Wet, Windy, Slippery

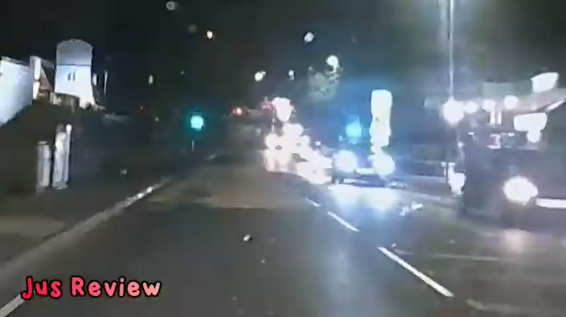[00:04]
check this footage out guys this car pulls in front of us granted there's a considerable distance between us however this is a 40 miles per hour road it's night time it's raining and it's wet on the road so they're all mixtures of variables that are not good for somebody that's trying to do that on the road stay safe guys